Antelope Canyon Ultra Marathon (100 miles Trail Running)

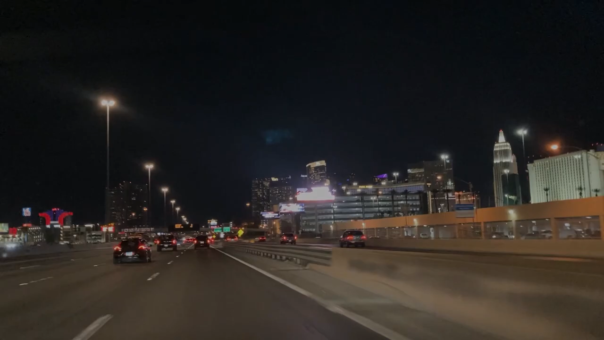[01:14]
I'm on my way now, driving from Vegas to Antelope Canyon in Petra, Arizona.